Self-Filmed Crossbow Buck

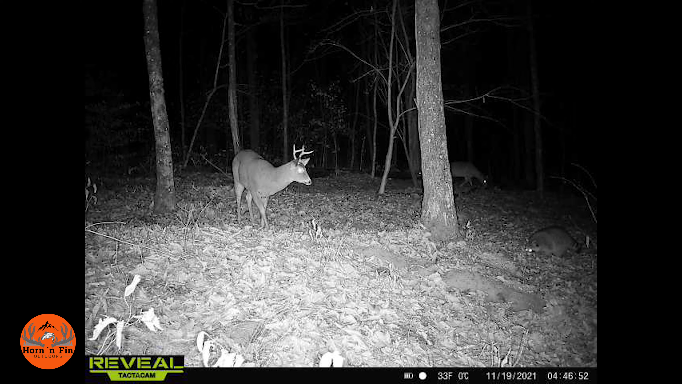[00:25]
And I have had two new bucks show up last night.